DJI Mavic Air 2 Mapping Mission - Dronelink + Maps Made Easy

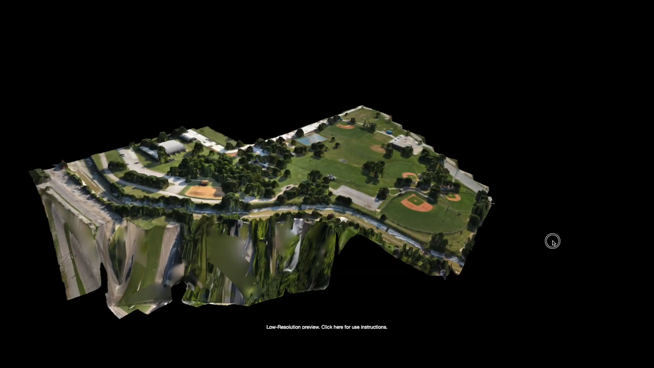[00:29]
We're going to have the stitching done in Maps Made Easy.
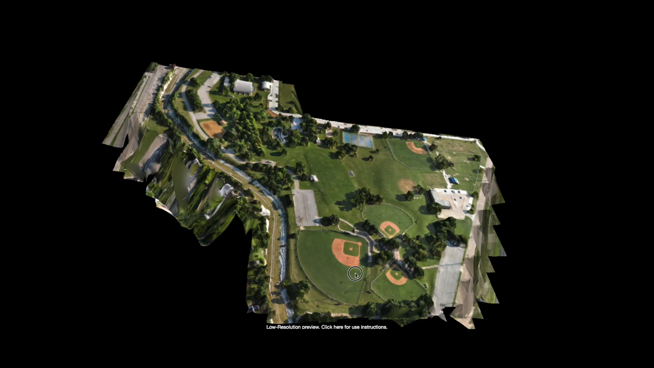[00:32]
So today's video basically in three parts. Part one, DroneLink workflow.